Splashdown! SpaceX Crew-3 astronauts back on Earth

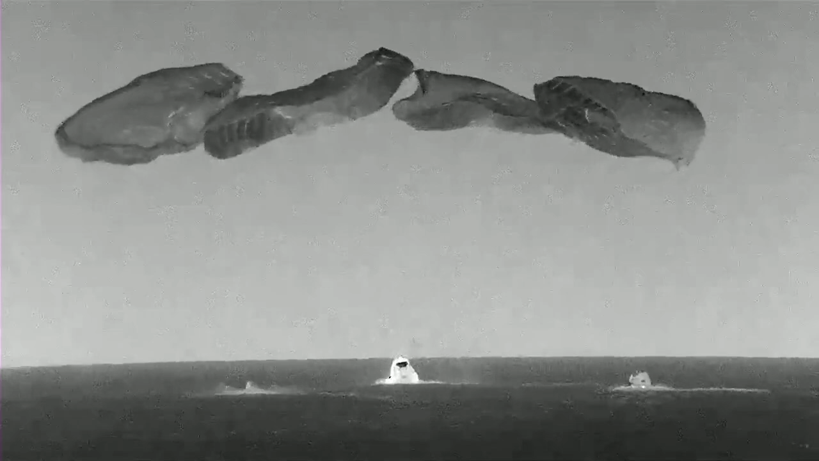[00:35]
as you can see there on your screen, Dragon Endurance during Crew-3,
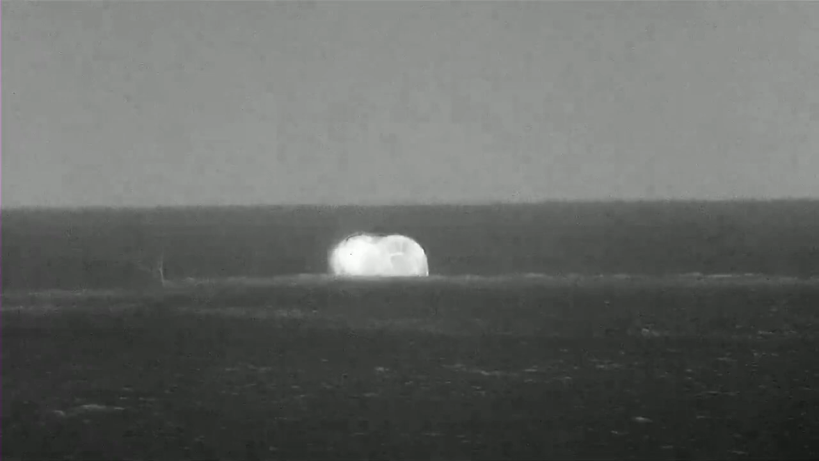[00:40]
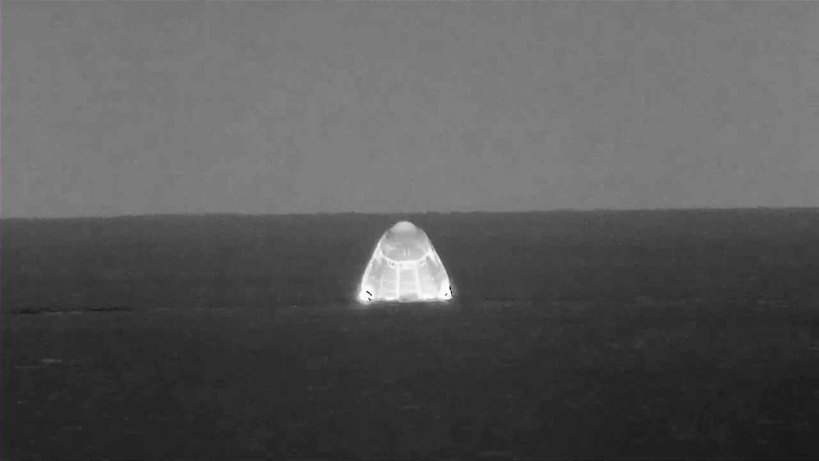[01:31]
As you can see on your screen, we have that visual confirmation and verbal confirmation for splashdown of the Dragon spacecraft.